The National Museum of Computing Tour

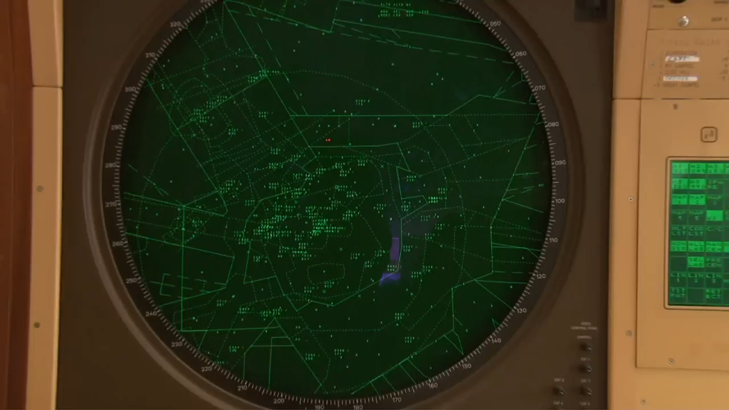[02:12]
which is an air traffic control system, right the way through to modern-day machines, all about the personal computer and its transition.